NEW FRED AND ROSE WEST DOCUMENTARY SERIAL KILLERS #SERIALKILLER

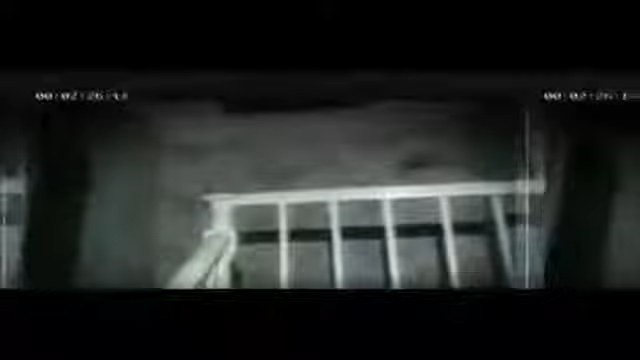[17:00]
Going up the stairs, they're quite steep. But as you turn round on the back of the doorway, and the bit above the doorway,